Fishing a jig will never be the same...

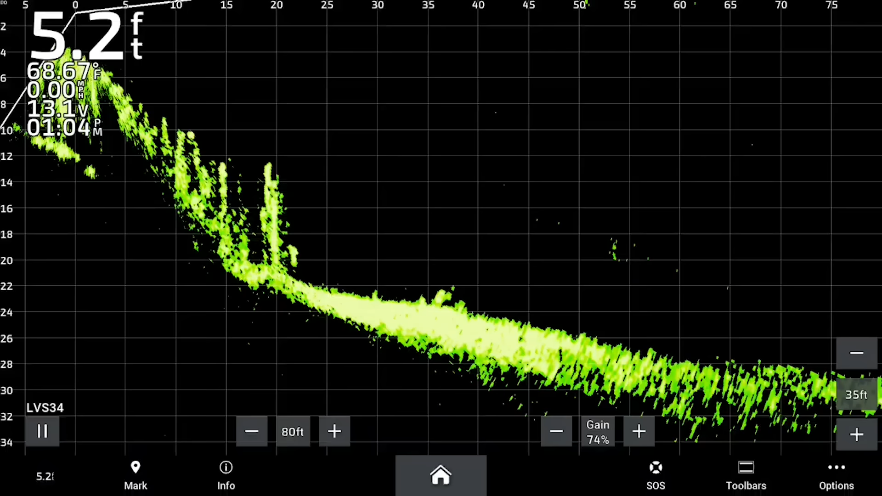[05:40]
On screen: depth 5.2 ft, water 68.67°F
8, 9, 10, 11, 12. So 24 feet in 12 seconds, that is a foot every...
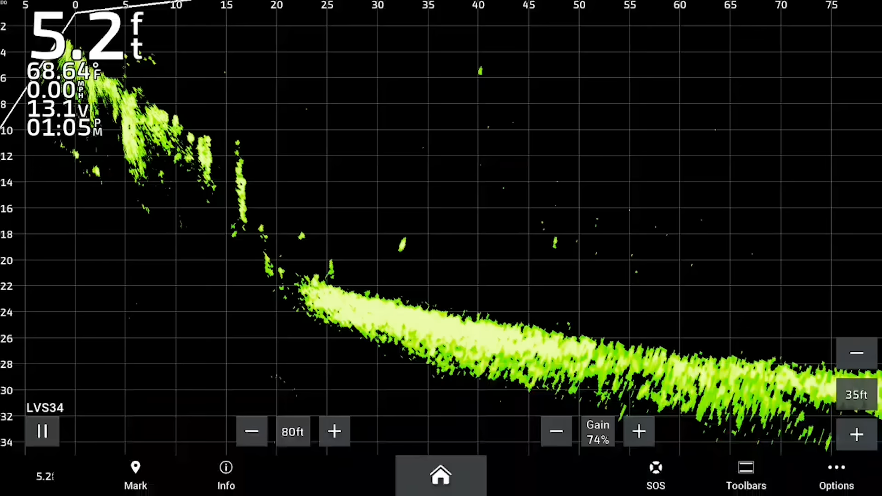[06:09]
On screen: depth 5.2 ft, water 68.64°F
1, 2, 3, 4, 5, 6, 7, 8, 9, 10, 11, 12, 13. Well, it was a little bit deeper there, but 13 seconds, pretty much negligible.